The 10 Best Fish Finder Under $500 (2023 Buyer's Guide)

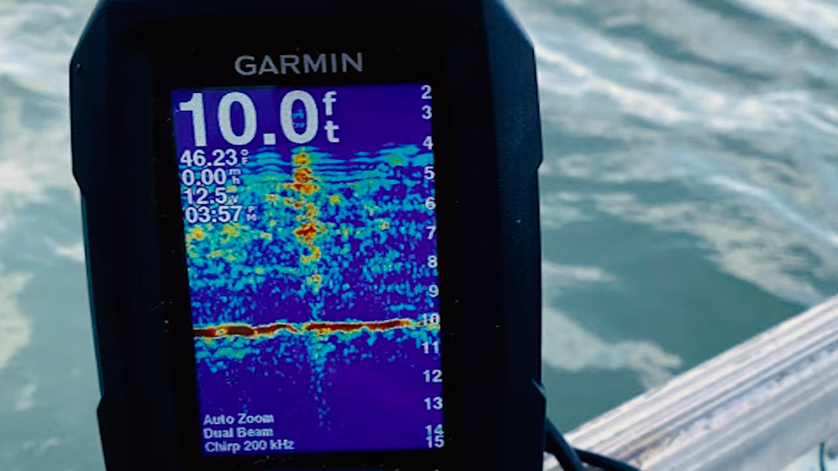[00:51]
On screen: depth 10.0 ft
It comes with a transducer and technology that a lot of customers have reported loving.
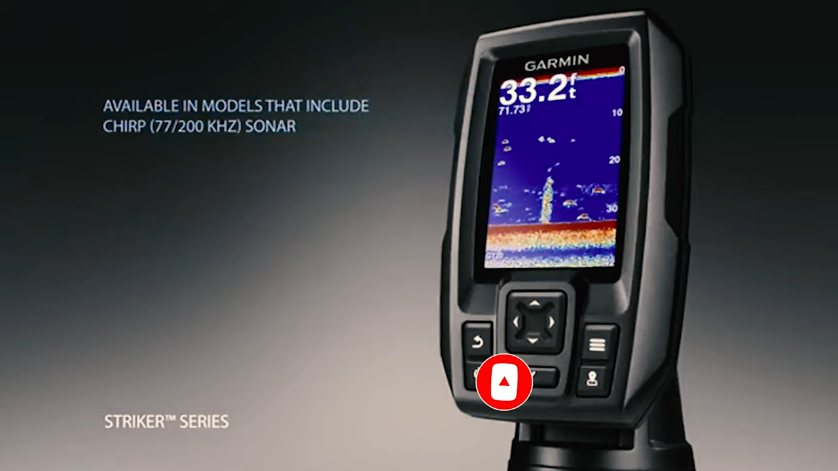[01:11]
It comes with a built-in GPS and several waypoints as well. It marks the most favorable routes for fishing that have already been tested by other fishermen. The power of simple offers a keyed interface with dedicated buttons.
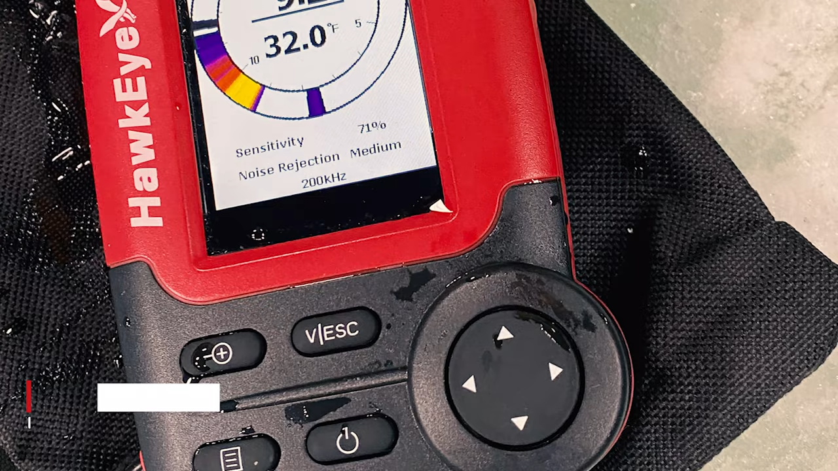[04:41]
On screen: water 32.0°F
The Hawkeye is an intelligent ice fishing sonar that is widely used by professional fishermen around the world because it has proven to be durable yet affordable.
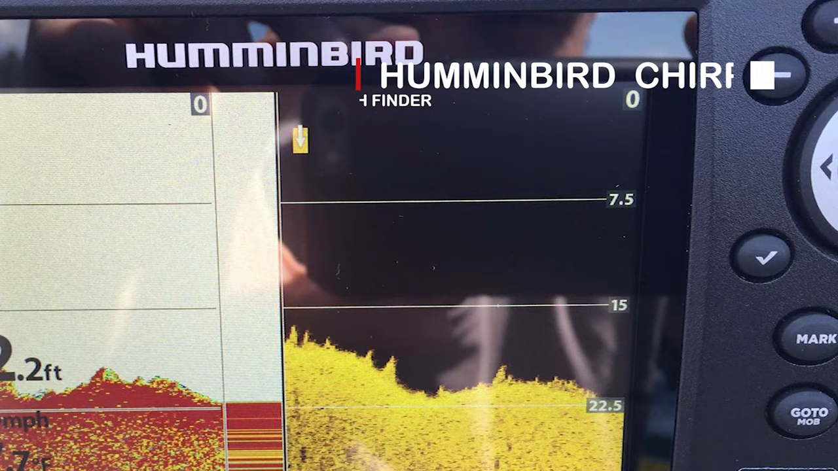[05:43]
This fish finder comes with a 5-inch widescreen display. It filters out noise and clutter for a clearer view beneath your boat. It's the perfect blend of Chirp digital sonar precision and down imaging detail.
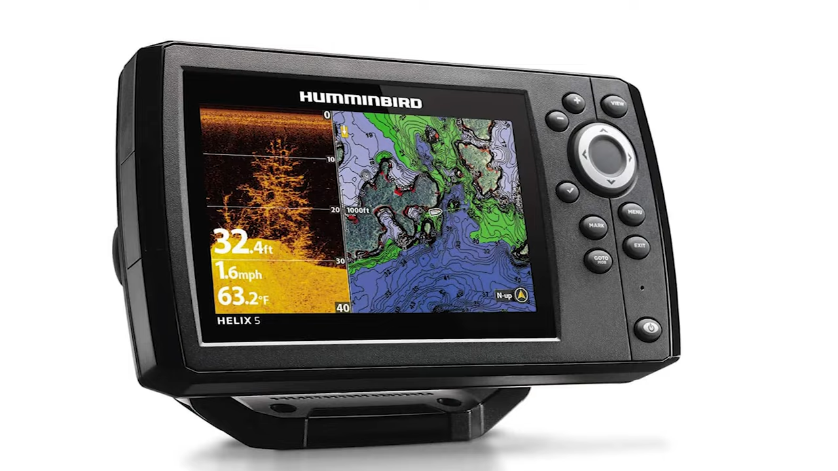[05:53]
On screen: depth 32.4 ft, water 63.2°F, speed 1.6 mph
This Humminbird Chirp D Fish Finder comes with two display modes, you can add or remove detail, account for water depth, temperature, and turbulence, even watch lure presentations.
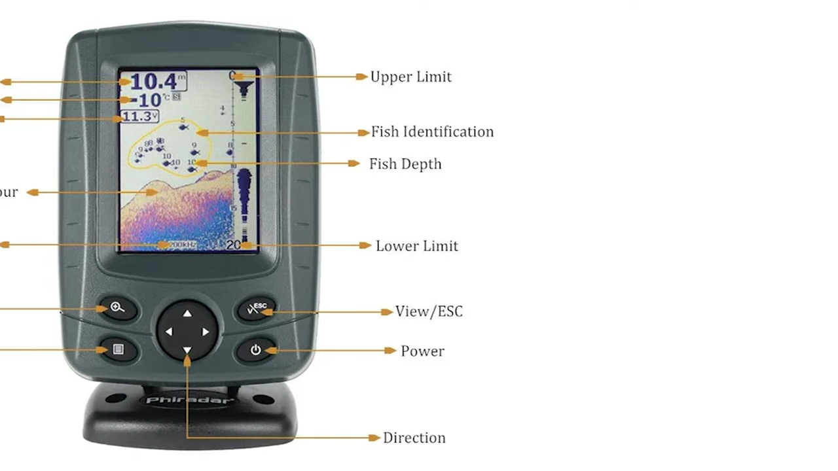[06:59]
On screen: depth 10.4 m
It has a 3.5 inches 18-bit TFTV 320XH240 sunlight readable display.
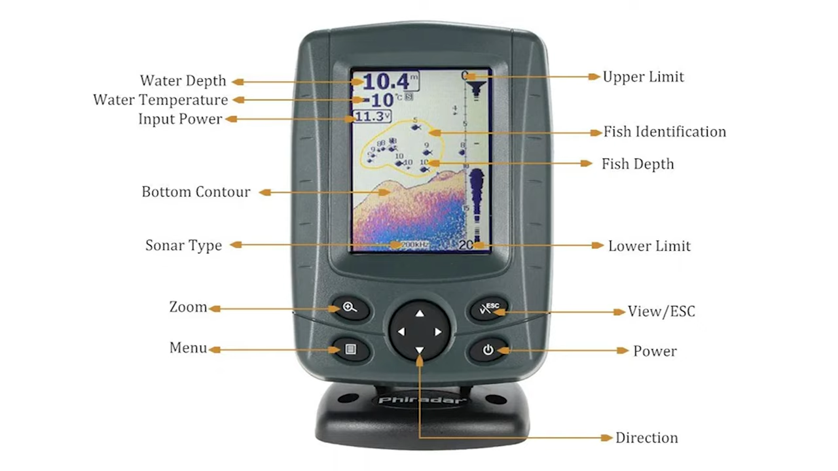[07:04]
On screen: depth 10.4 m
It has a depth reading from 1.8 to 984 feet in 1 by 10th precision. It comes with a bottom contour and water temperature indicator. Also, 100 levels of sensitivity setting and multi-level depth range. This fish finder offers auto-zoom bottom tracking and quick manual zoom.
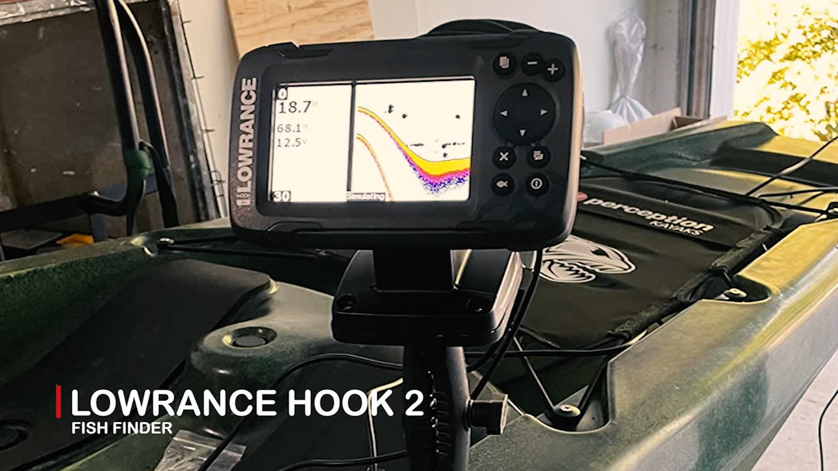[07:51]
Lowrance Hook 2 Fish Finder This Lowrance Hook 2 Fish Finder is the best answer to your concern.
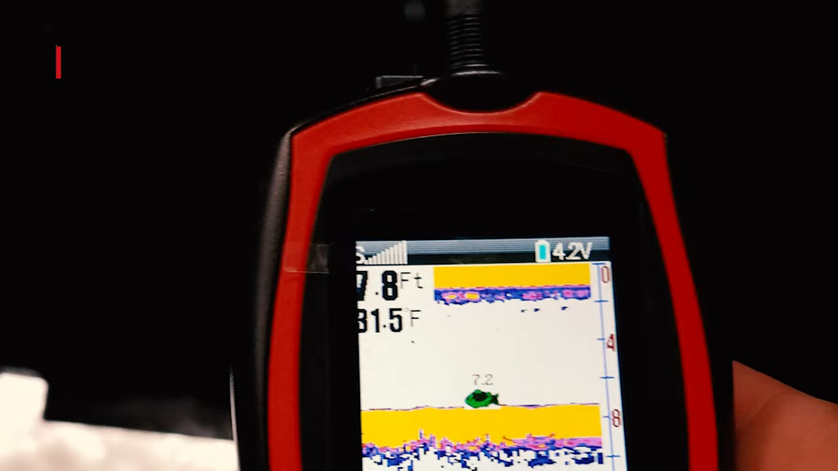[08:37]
On screen: depth 7.8 ft
Lucky Handheld Kayak Fish Finder It can detect and display underwater contour, water depth, water temperature, and fish size, and fish depth.